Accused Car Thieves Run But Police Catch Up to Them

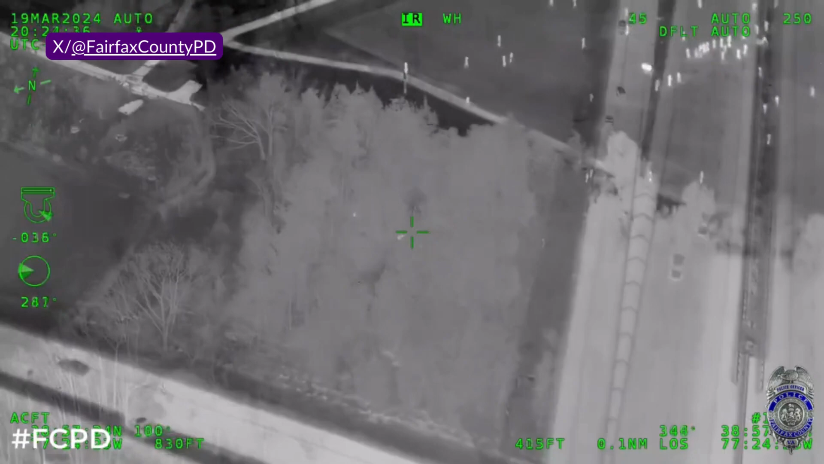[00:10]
Officers on the toll road, give me the lead officers... ...two people... They got him. ...they are taking the two individuals into custody.